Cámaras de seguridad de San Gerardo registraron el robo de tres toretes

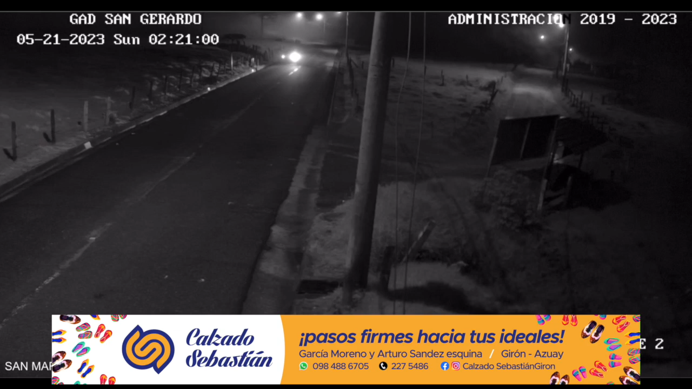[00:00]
En las cámaras de seguridad del GAT parroquial de San Gerardo quedaron registrados los movimientos realizados por cuatreros que actuaron la madrugada del domingo 21 de mayo en la comunidad de San Martín Grande de la parroquia San Gerardo.
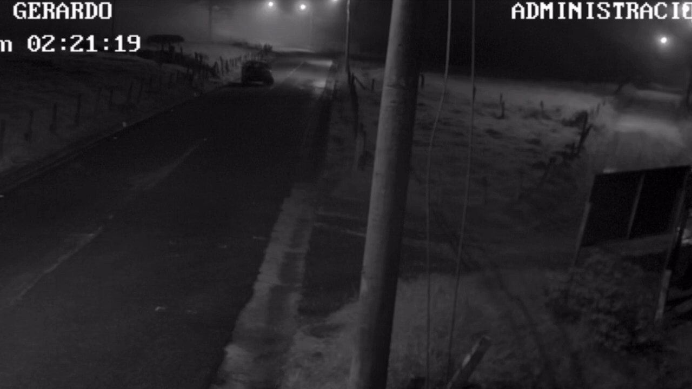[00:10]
A las 2 horas 21 minutos se ve llegar un vehículo e ingresar en reversa por un camino con las luces apagadas. 30 minutos después se observa salir el carro
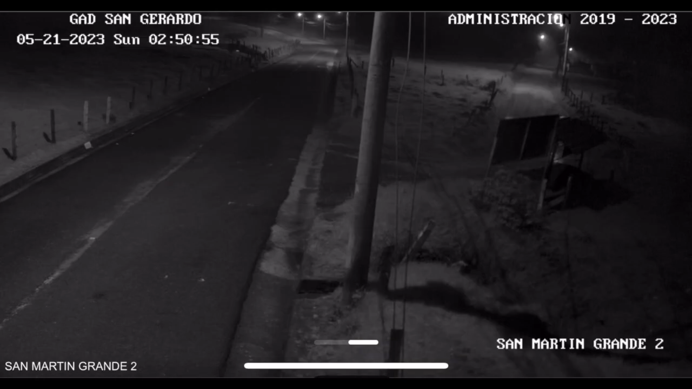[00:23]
y al tomar la carretera de asfalto hacia Girón encienden las luces. Este instante están ya cargados tres reces, pero sorprende que, a decir del denunciante, los animales posiblemente habían sido dormidos para poder llevarlos acomodados en la paila del vehículo. Ocho minutos más tarde pasan por la comunidad de Santa Ana. Los dispositivos de la misma institución captan la huida.
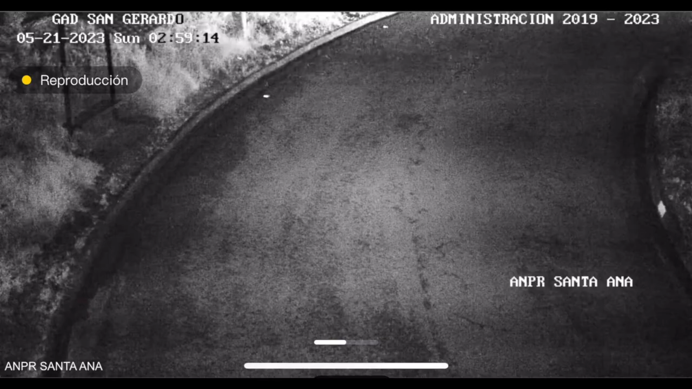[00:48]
No se nota que las tres reces que están siendo transportadas en el balde de la camioneta hagan movimientos.
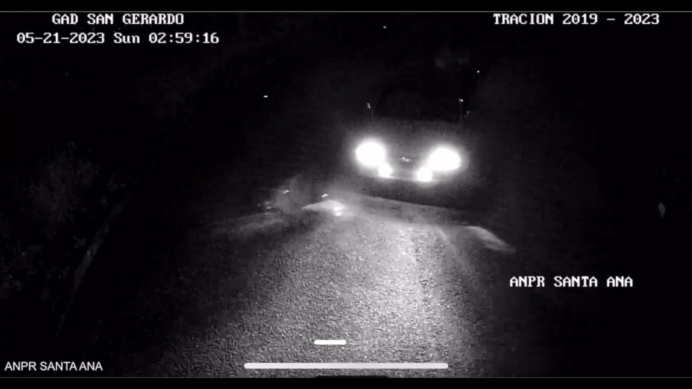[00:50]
Por ser de noche, las imágenes están en blanco y negro por efecto del infrarrojo de las cámaras.
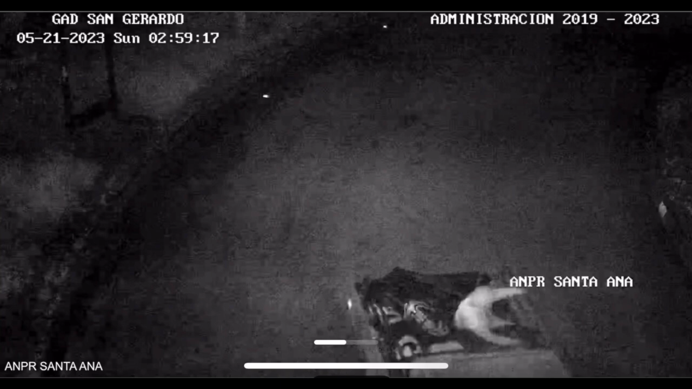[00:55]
Al parecer desde allí avanzaron a mayor velocidad.
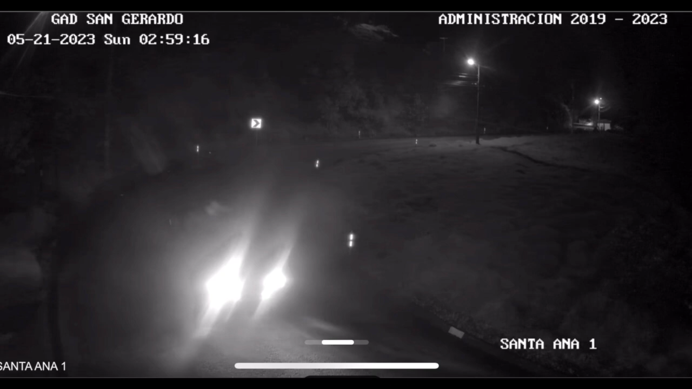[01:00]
En apenas cuatro minutos, desde este paso vigilado, llegaron al siguiente punto a unos seis kilómetros. Esta imagen corresponde a la estación de peaje. Por este sitio pasaron aproximadamente a las tres de la madrugada con tres minutos.